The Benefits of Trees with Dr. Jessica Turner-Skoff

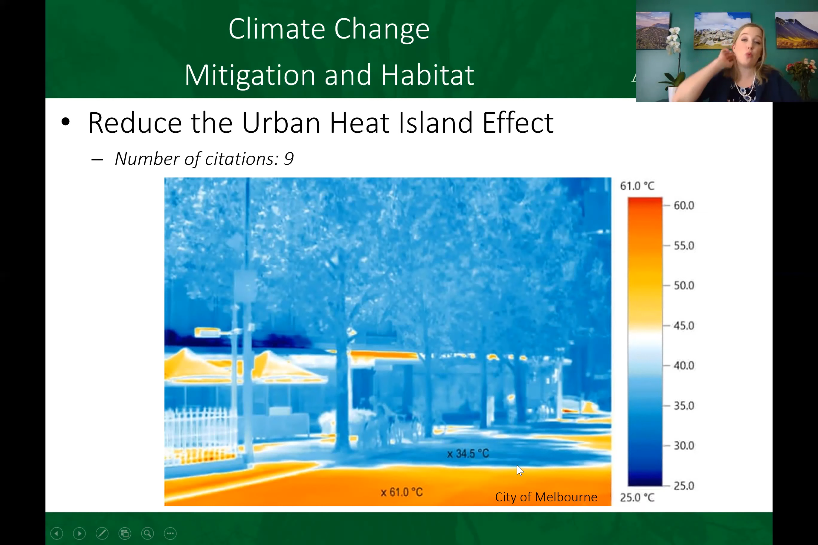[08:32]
On screen: scale top 61.0°C, scale bottom 25.0°C
which is approximately 142 degrees Fahrenheit. However, if you're in the shade of a tree, it's going to be closer to about 94 degrees Fahrenheit. So pretty substantial difference in temperature. But this isn't just anecdotal. So at the Morton Arboretum, we are the Center for Tree Science and one of our fantastic scientists, forest ecologist Dr.